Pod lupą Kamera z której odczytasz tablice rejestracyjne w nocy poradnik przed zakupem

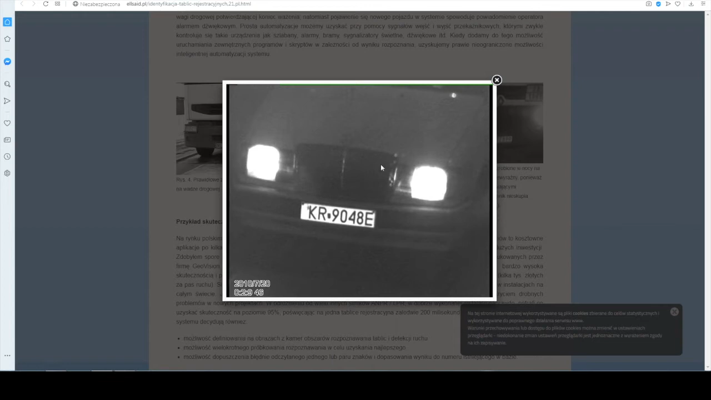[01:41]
W tym przypadku prawdopodobnie soczewka jest ustawiona w około 11 do 12 mm, bardzo wąski zakres po lewej jak i po prawej stronie. Kąt widzenia jest około 25-30 stopni, ale dzięki temu widzimy dokładnie auto, które nawet z tego co widzę porusza się, więc tego typu możliwość regulacji samej ogniskowej jest jak najbardziej zalecana.